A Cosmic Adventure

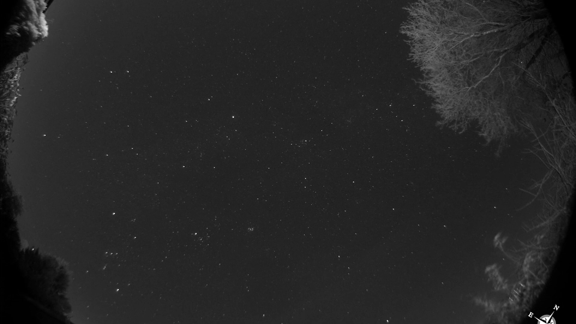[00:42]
On a clear night, the sky is a feast of tiny dots of light on their journey past the garden from east to west.